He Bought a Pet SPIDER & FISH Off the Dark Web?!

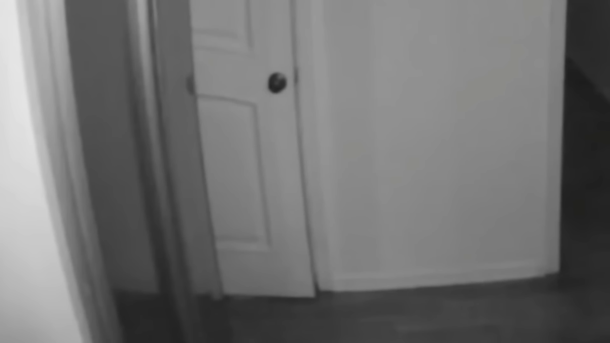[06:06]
It can open doors. Ew, ew. Ew, the noise. Oh, where's it going?
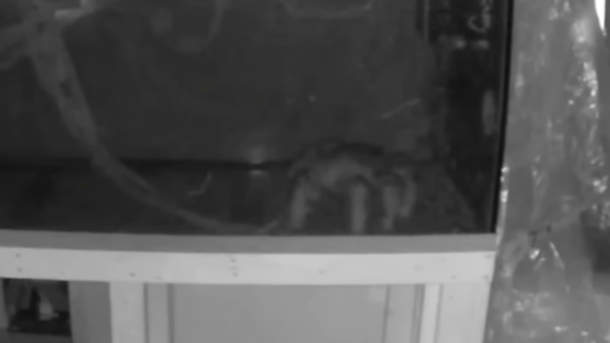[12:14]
Oh, wait! It's doing a little dance too. Ready?
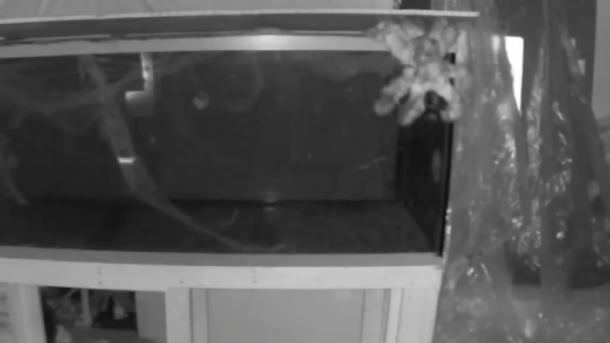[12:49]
Ah, there it goes. And it's gone. Ew, it said online that it has it's a female spider with ready to lay eggs. Oh no, it's gonna lay eggs on Chester.
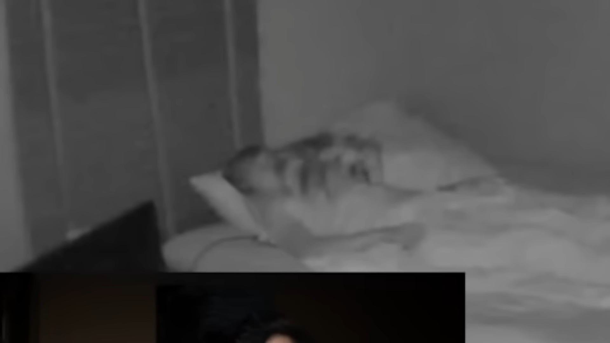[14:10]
It's definitely doing something with your mouth.